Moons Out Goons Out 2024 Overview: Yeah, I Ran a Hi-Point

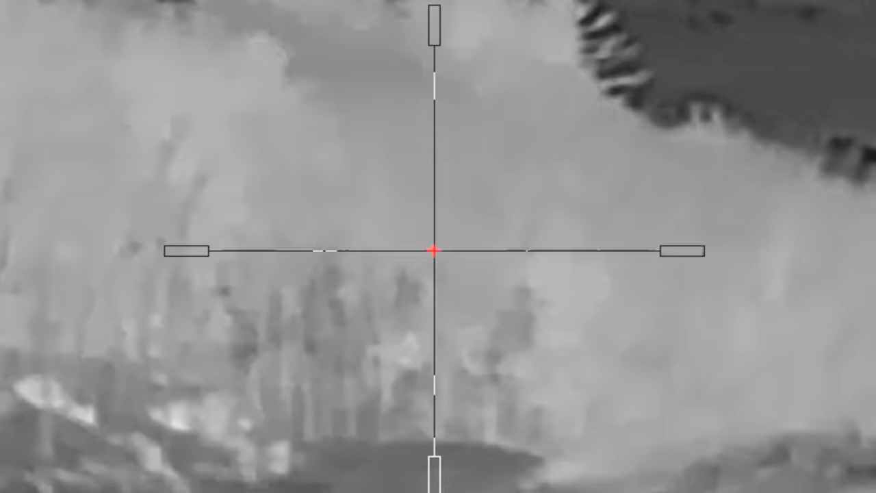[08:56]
And that came as a bit of a surprise to me. So last year I ran an AGM Rattler, which is the slightly smaller high-end AGM thermal scope, and it worked fantastically well for me.
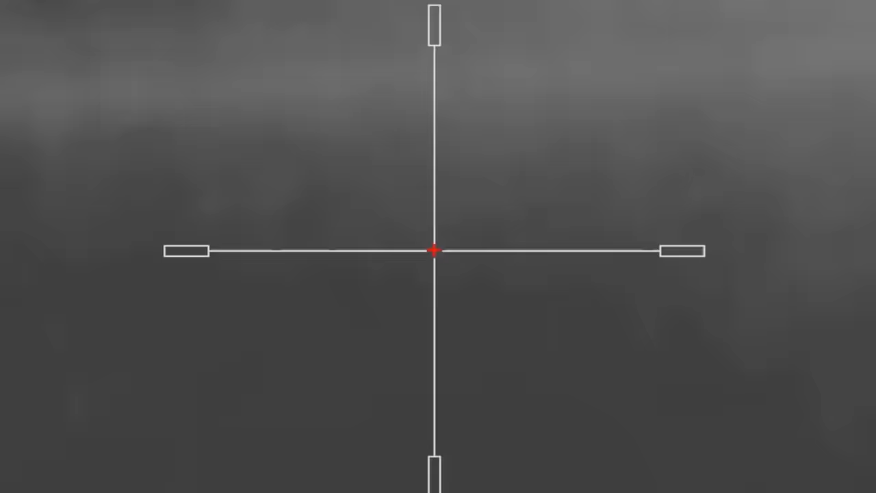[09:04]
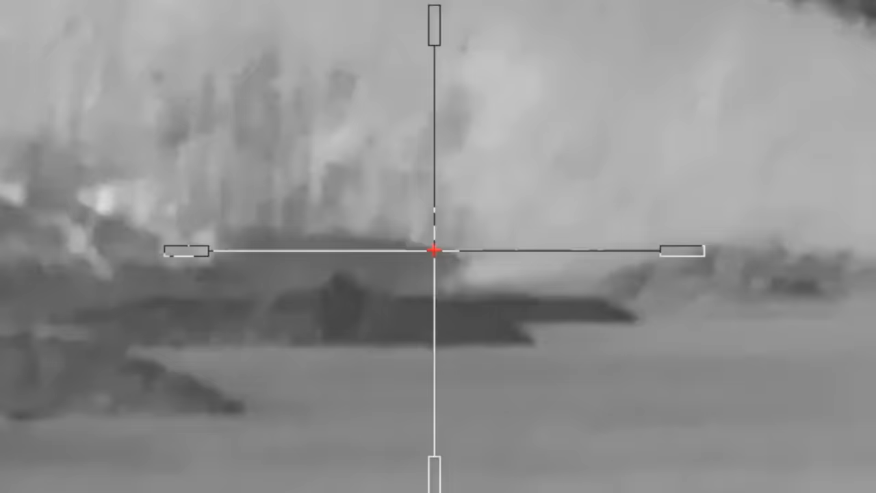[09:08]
This year I had a lot more problems with ... steel targets that were really hard to distinguish, to see, at night.
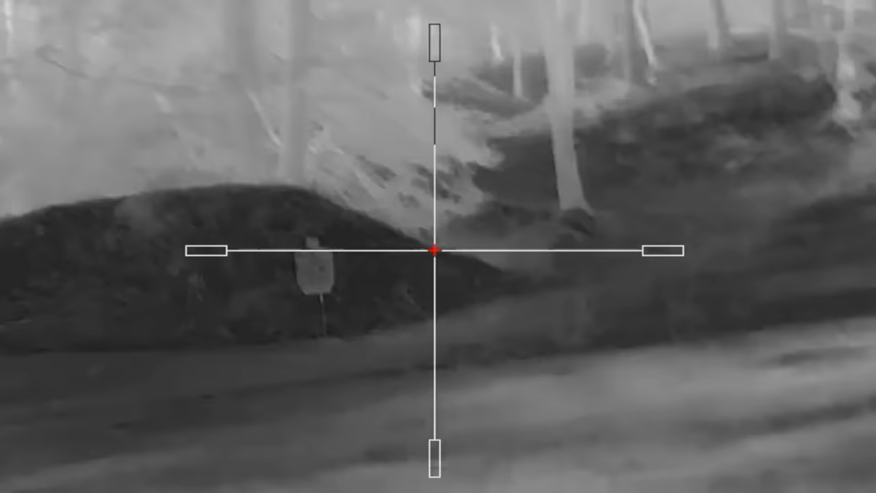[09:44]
Many of the targets, I'm not going to say most, probably about half of the targets, were still very easily distinguishable with the Clarion. But there were a couple of places where they weren't.
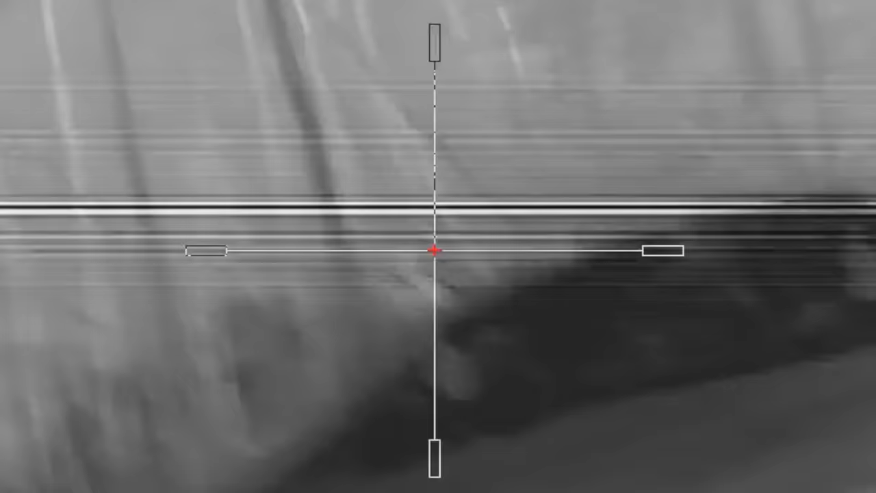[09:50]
So we had a series of falling poppers that you had to shoot from the back of a moving Humvee.
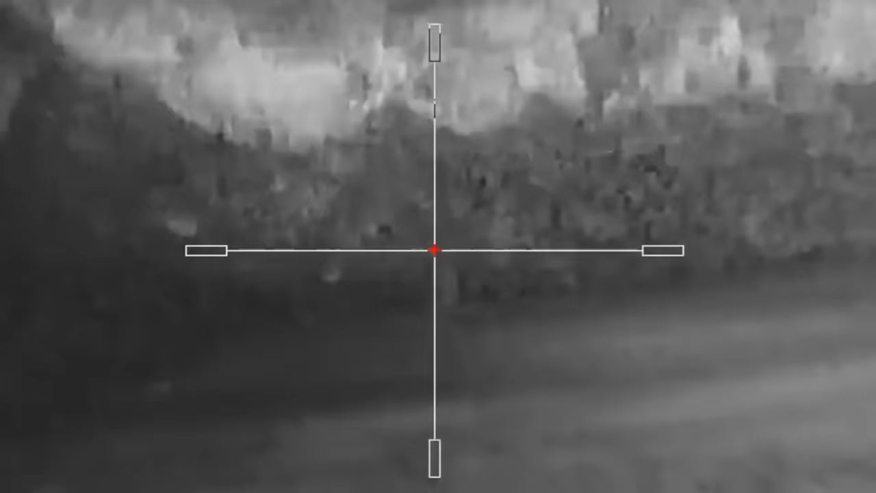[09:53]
I got one of those, I should have been able to clean that.
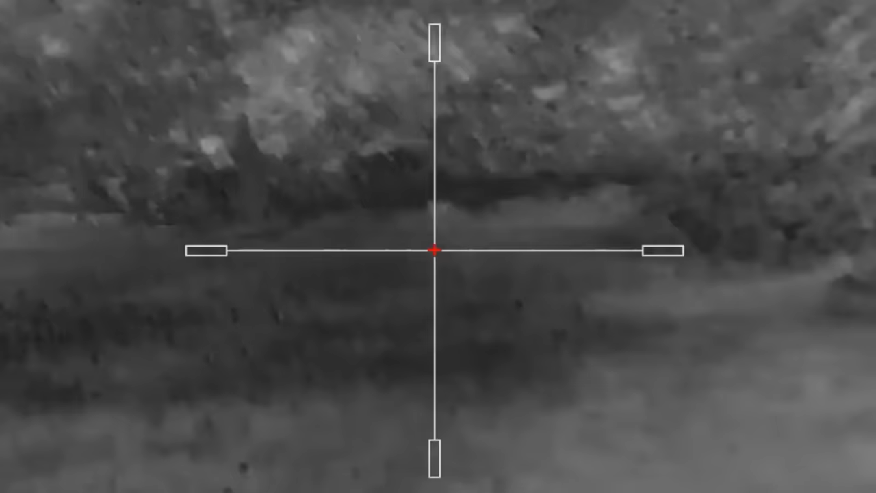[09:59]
Like that was one of my big problems last year, as I shot this stage I could see the poppers well with the thermal, but I was shooting a bolt action gun last year and I didn't, I think I managed to get one or zero of them last year. That was a problem.
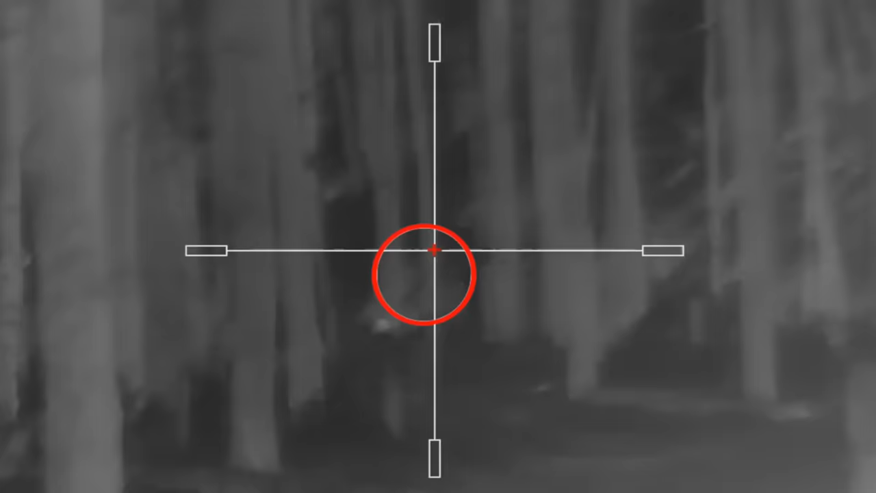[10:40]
It was only like the top half of the head that was actually visible with the geometric square lines of the head. So even looking at the footage, I'm like, yeah, boy, I wish I'd been able to spot it,
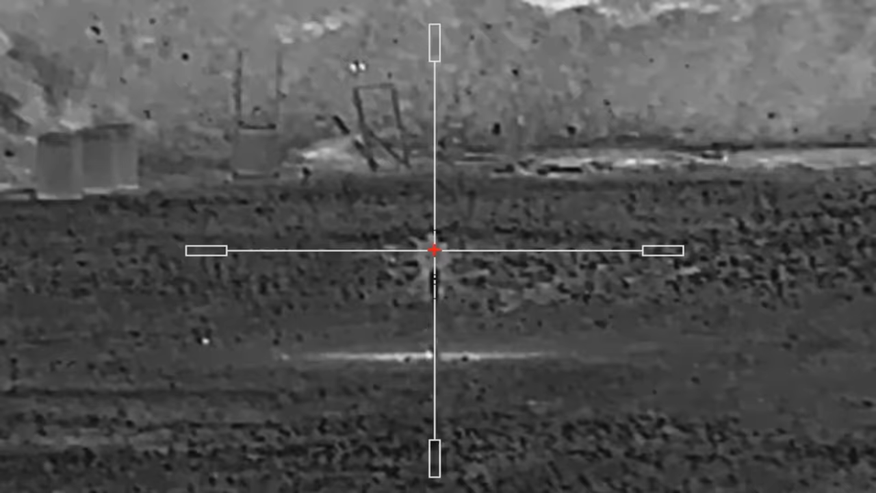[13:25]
And thermal is potentially a very good way to do it, but it's got its limitations in shooting matches.